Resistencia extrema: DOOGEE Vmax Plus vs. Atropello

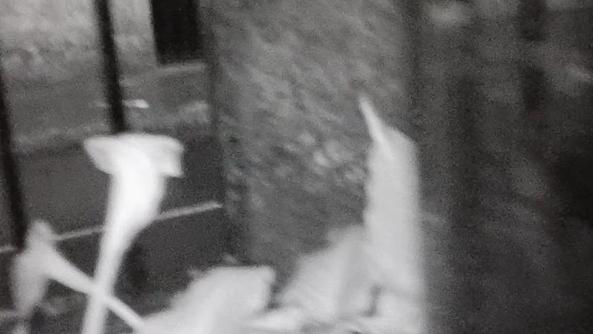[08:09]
estas son tomas que hice en la madrugada justo en un día lluvioso y pude probar cómo es la cámara nocturna y el infrarrojo yo creo que se ve bastante bien solo miren esta calidad a pesar de que estoy a oscuras y